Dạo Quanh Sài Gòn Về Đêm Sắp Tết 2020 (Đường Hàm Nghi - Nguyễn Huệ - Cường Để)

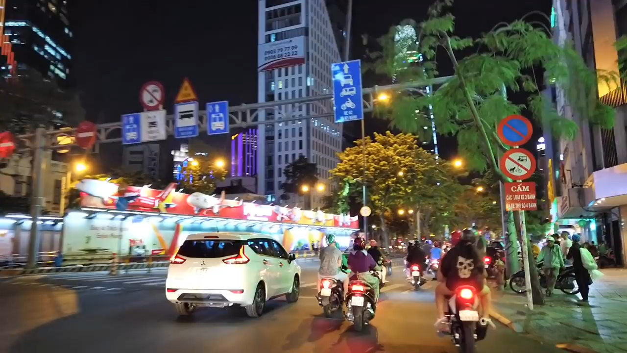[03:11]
Con đường Hàm Nghi của chúng ta ngày hôm nay nè là con đường của rất nhiều ngân hàng.
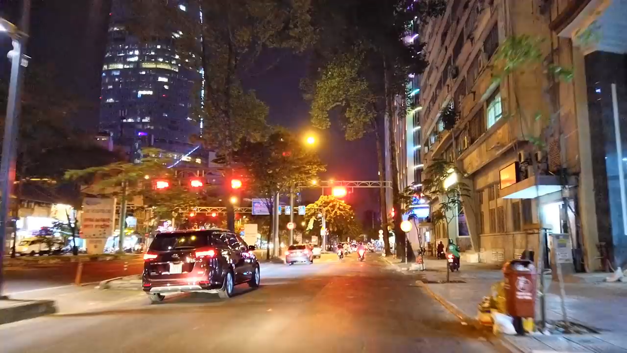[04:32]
Nó khác xa lắm. Và con đường Hàm Nghi ngày hôm nay là một trong những con đường của rất nhiều ngân hàng. Khu này toàn là ngân hàng không à.
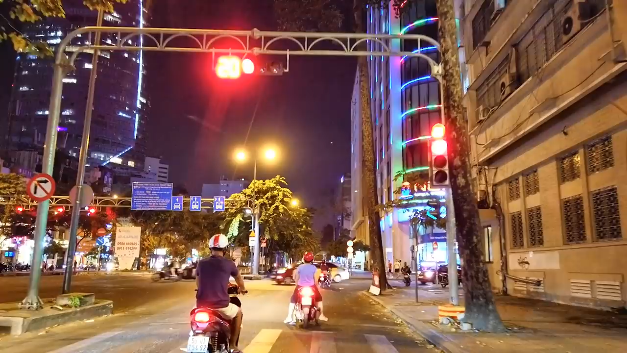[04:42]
Thấy nó lên đèn lung linh chưa? Rồi mình sẽ vòng ra đường Tôn Đức Thắng. Rồi chúng ta chờ đèn đỏ tí xíu nha. Rồi tiếp tục thôi. Ở Sài Gòn thì
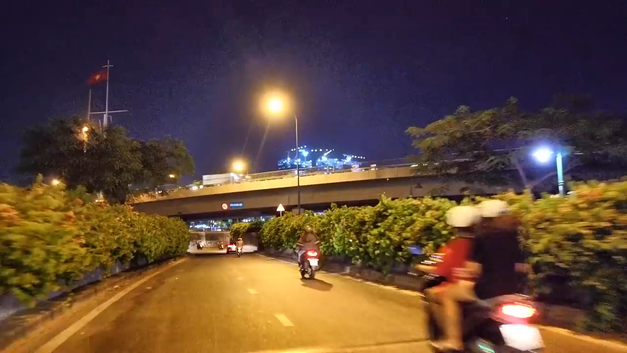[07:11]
Bến Bạch Đằng ngày xưa nè, bến Thủ Thiêm. Và chúng ta đi ở dưới gầm cầu Khánh Hội.
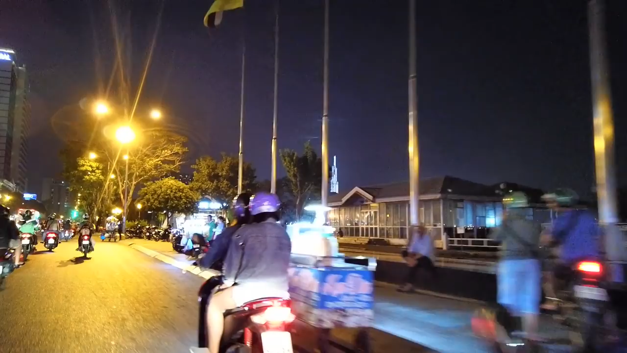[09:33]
cho người Sài Gòn, là cho du khách khi mà đến Sài Gòn. Ngày xưa thì nó là một cái bến để đi bến đò Thủ Thiêm, đi qua dọc kênh Sài Gòn, đi qua quận 2. Chúng ta nhìn qua cái khách sạn 5 sao Majestic.
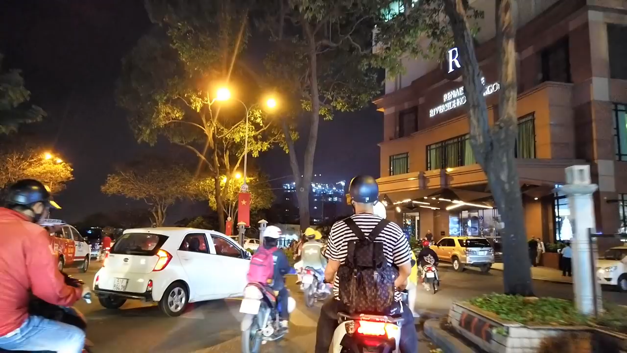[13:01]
Đó, qua đây là khách sạn
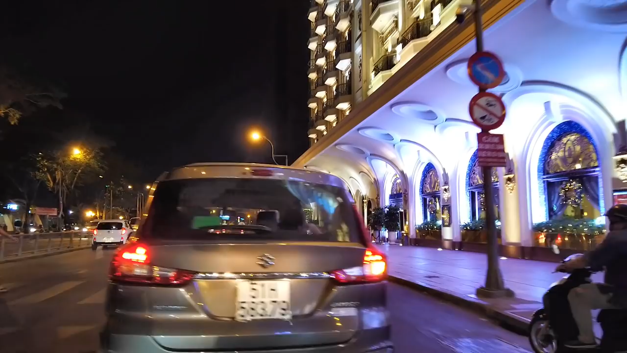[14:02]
đường Nguyễn Huệ. Chúng ta sẽ quẹo vào con đường Nguyễn Huệ ha. Cái tuyến chúng ta đang đi đây cũng là một cái tuyến mà xe buýt điện của Mai Linh,
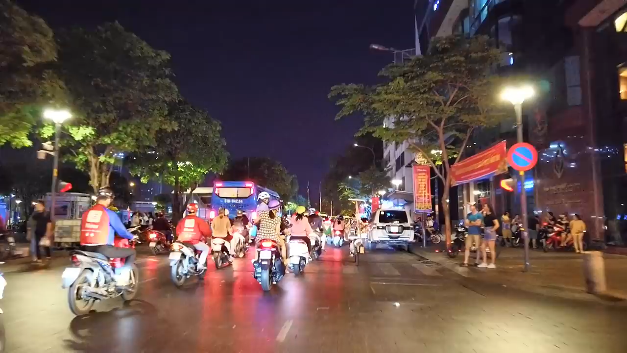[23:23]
Phía trước mặt chúng ta đó là bến Bạch Đằng.